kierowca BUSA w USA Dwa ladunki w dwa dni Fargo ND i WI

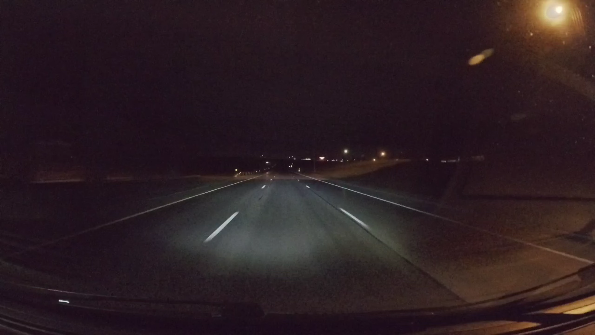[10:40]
Witam ponownie. Właśnie po nierównej walce dojeżdżam do North Dakota. Kończę Minnesota. Nie nagrywałem tutaj za bardzo, bo nie ma nic takiego ciekawego. Jest tylko czarna wstążka, nic więcej. Żadnych fajnych, ciekawych lasów, żadnych ciekawych gór.
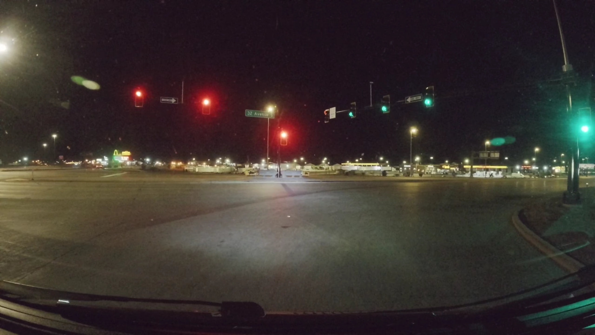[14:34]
Na tym truck stopie zawsze jest dużo cargo vanów. Dzisiaj jest pusto. W tamtym tygodniu jak byłem, to było dużo, ale teraz tego nie ma. Więc jadę na pompę, zatankuję się, kupię sobie sałatę